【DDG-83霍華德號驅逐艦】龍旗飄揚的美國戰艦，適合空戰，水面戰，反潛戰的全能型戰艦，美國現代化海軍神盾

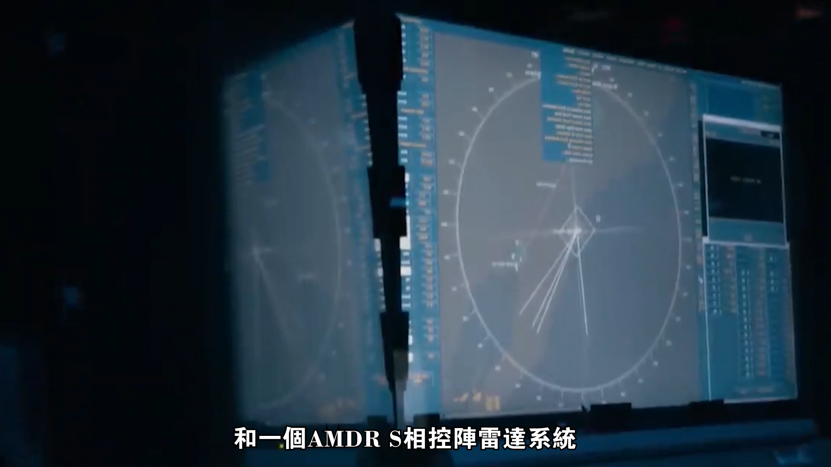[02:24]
AMDR-S相控阵雷达系统
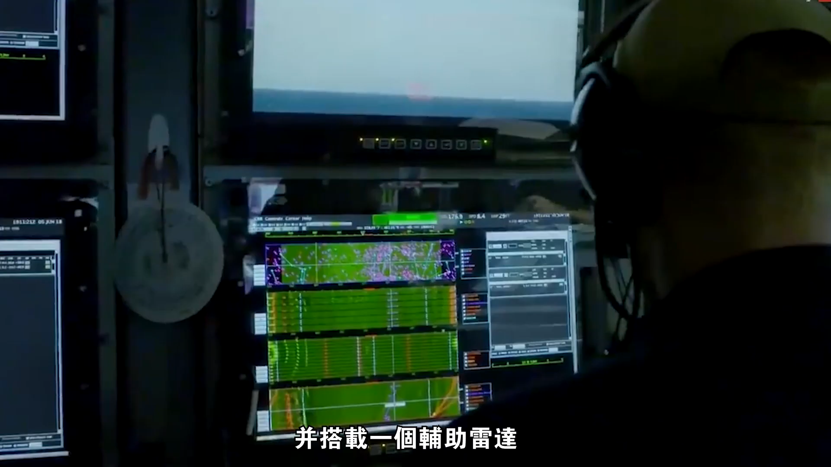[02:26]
并搭载一个辅助雷达